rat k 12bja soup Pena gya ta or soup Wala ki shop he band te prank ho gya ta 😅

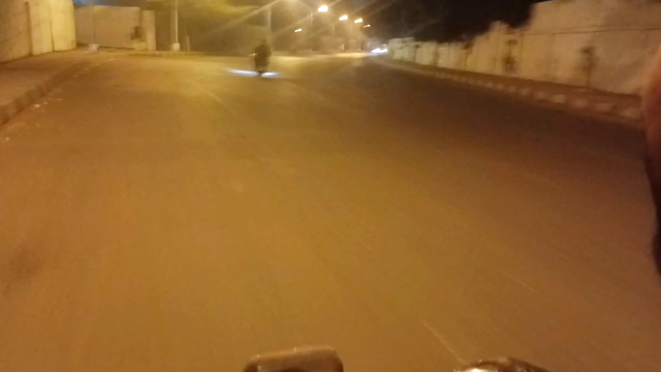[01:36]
कॉलेज के पास है हम लोग, ये जो है ना सीधा जो है ना रोड जाएगा सेंट पैट्रिक कॉलेज की तरफ जी। तो बहुत मुश्किल से सूप वाला मिल गया शहरी को,